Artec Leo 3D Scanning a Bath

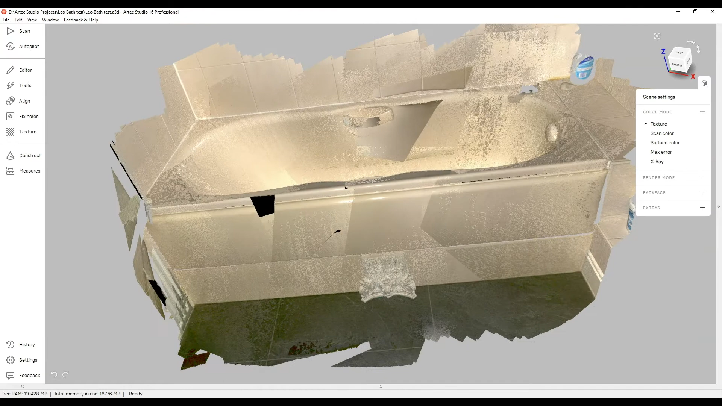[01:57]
we can see this on the screen you can maneuver around to see what you've got
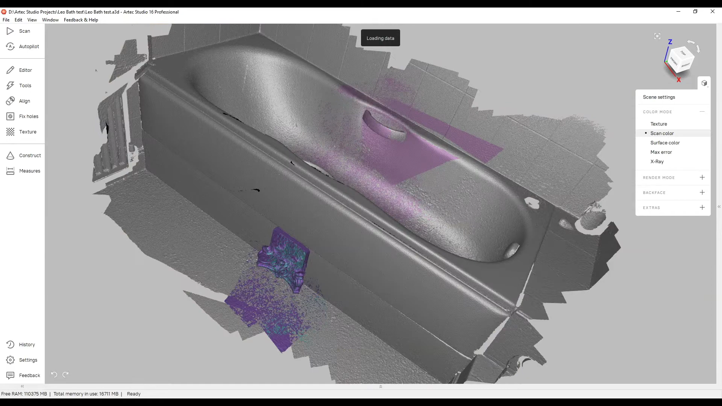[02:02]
you can change the display so you can take off that color and see the multiple pieces of scan we're just going to use the autopilot you can process this manually but as the software has already got these things in line you can choose the options that you want it says do you want to do a bit of editing we didn't
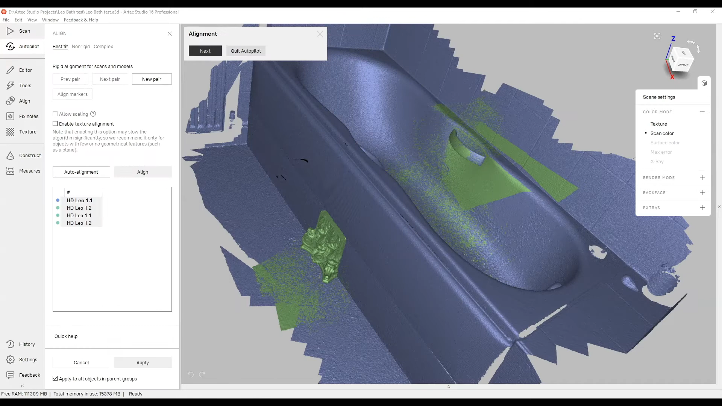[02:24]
do you want to do a lining it's already aligned so we just let the autopilot carry on the process with the normal things like global registration outlier removal it'll
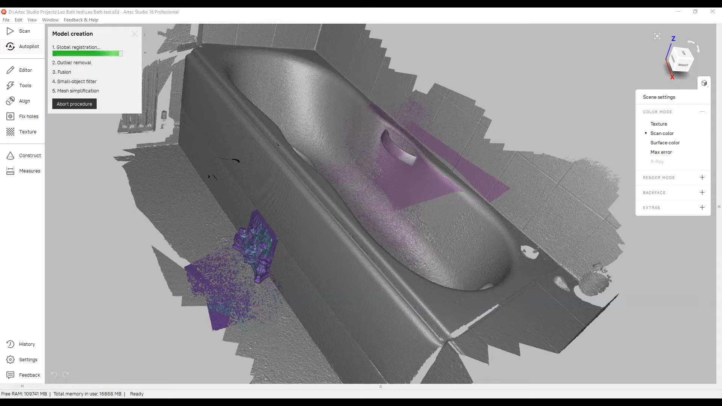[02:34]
fuse it all together and you get a nice job so this now is all
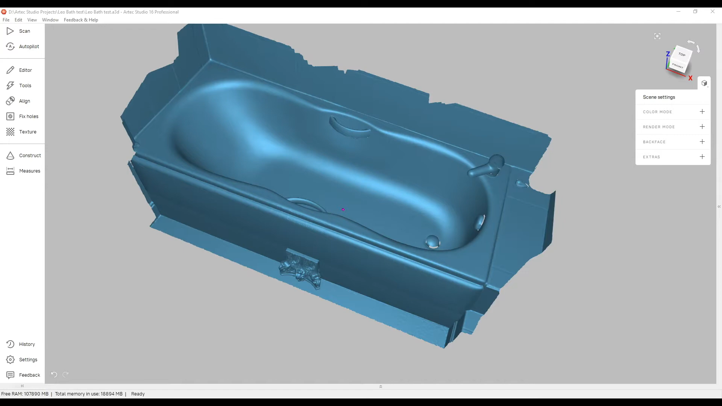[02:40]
ready to be able to use in any other application that can take a mesh it's
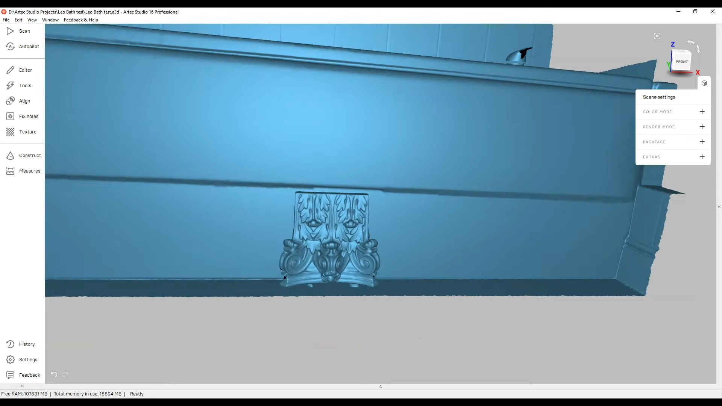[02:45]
accurate clean data ready to use
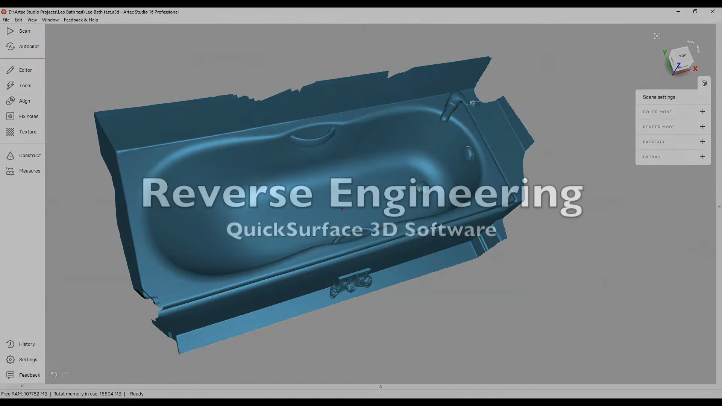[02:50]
just going to show you a little bit of reverse engineering as people have asked can this be done
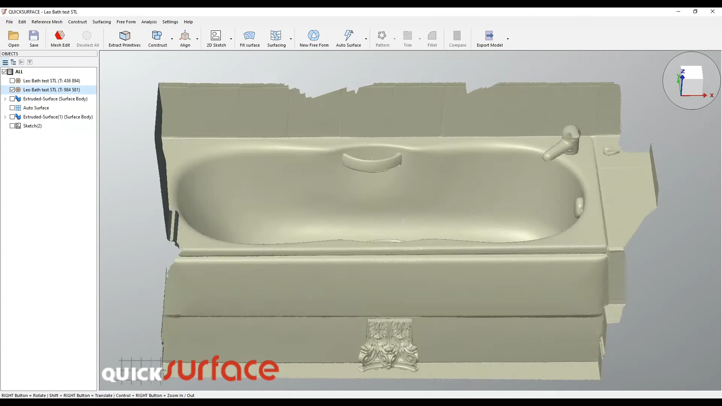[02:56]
there's various solutions quick surface is very popular for some of our customers because you
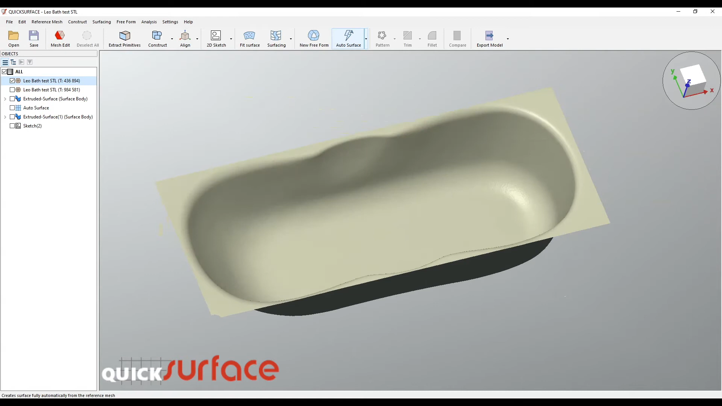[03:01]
can trim the mesh to select just the piece you want and it's got a very powerful auto surfacing tool you can change the attributes to make the auto surfacing make better fitting for
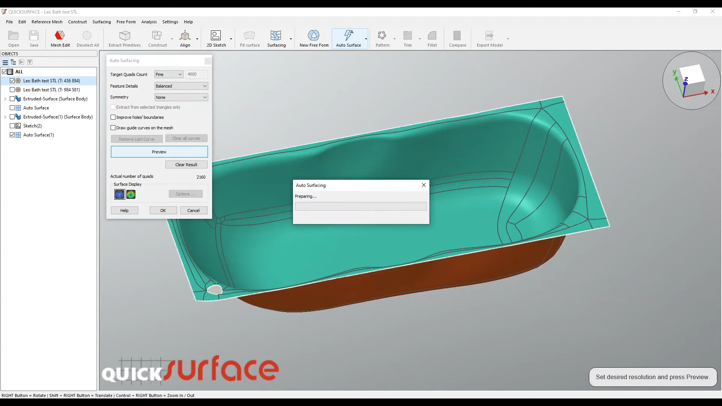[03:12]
you it just needs to run through post-processing this shape once you've actually achieved what you want to do you can check with the surface analysis tool to make sure
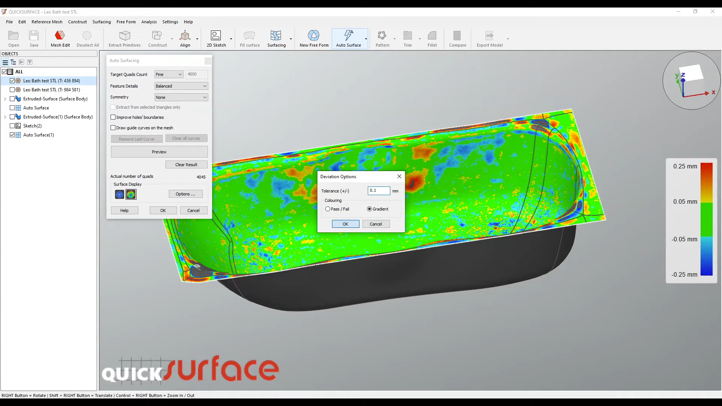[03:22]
that it's within the tolerances that you want to work with you can see the shape you can have it nicely rendered